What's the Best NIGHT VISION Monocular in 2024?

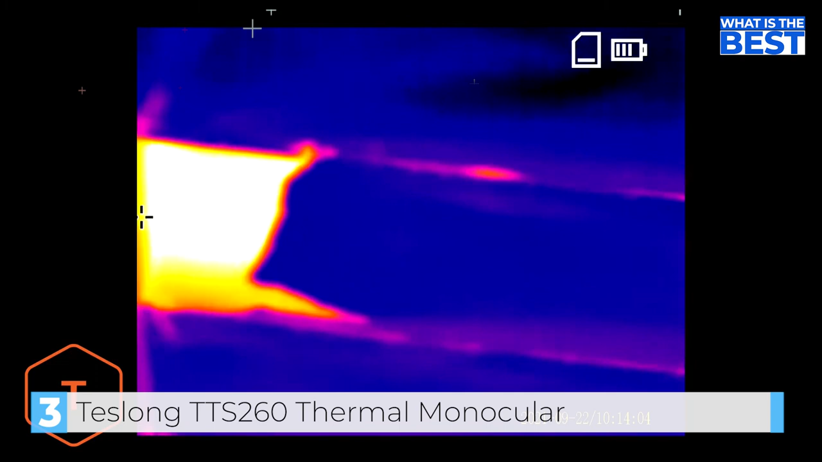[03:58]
it provides a higher level of detection and recognition of targets in low-light environments compared to traditional night vision binoculars.
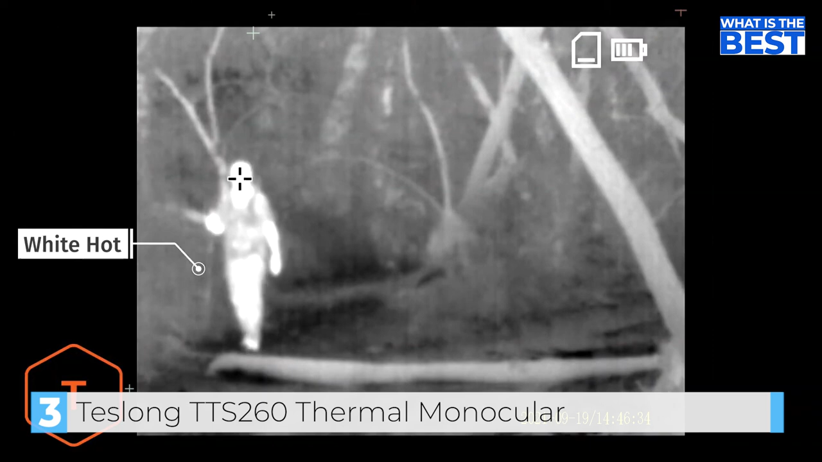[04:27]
The device also features five display modes white hot, black hot, red hot, green hot,
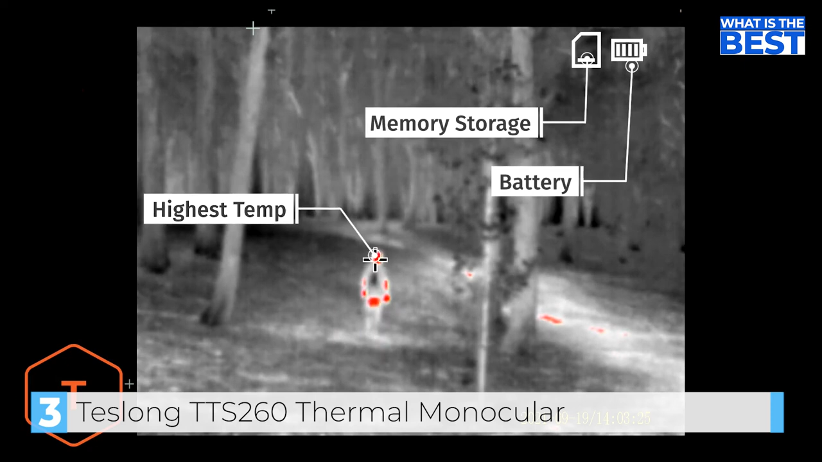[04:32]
and iron oxide hot to assist hunters in identifying objects more quickly and accurately.
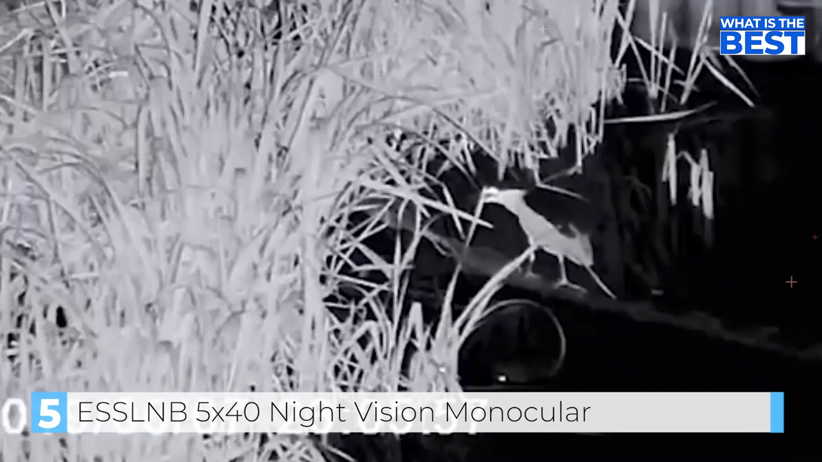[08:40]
while being fog and rain-proof to prevent moisture and dust from getting inside.
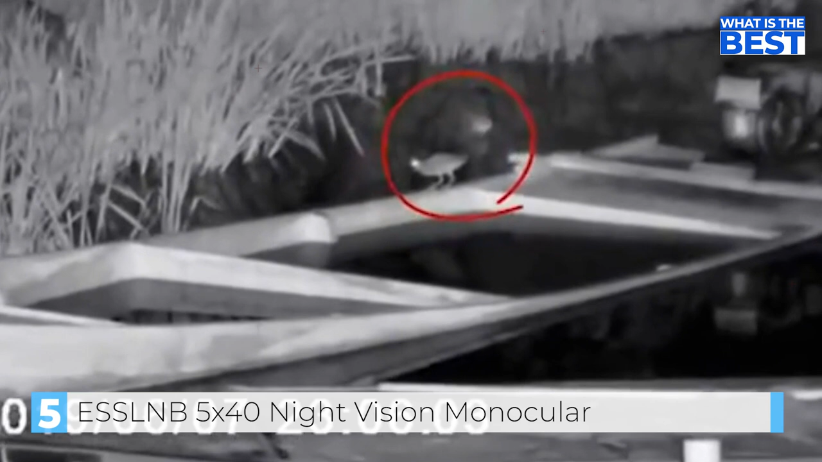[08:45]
Overall, the ESSL-NB 5x40 digital night vision monocular is an excellent budget-friendly option for anyone seeking high-quality images and videos in low-light conditions.